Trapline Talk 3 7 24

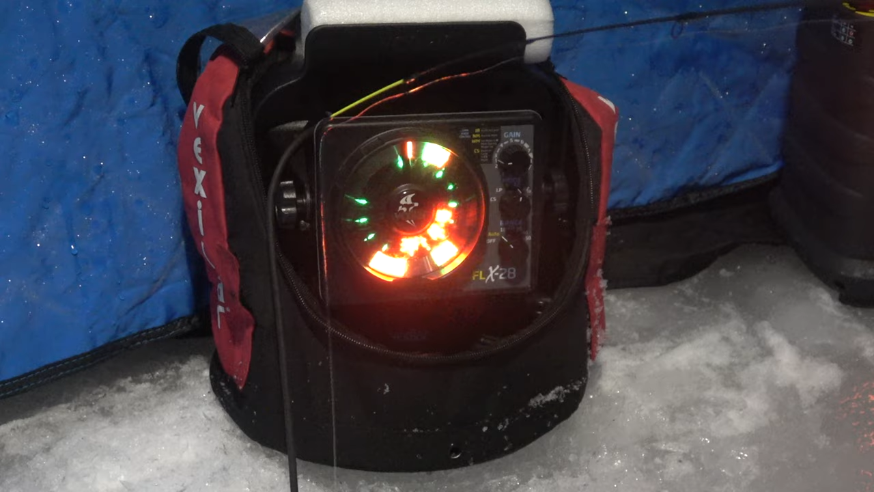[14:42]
You see a little red line? Yeah. That's my jig. Oh, wow.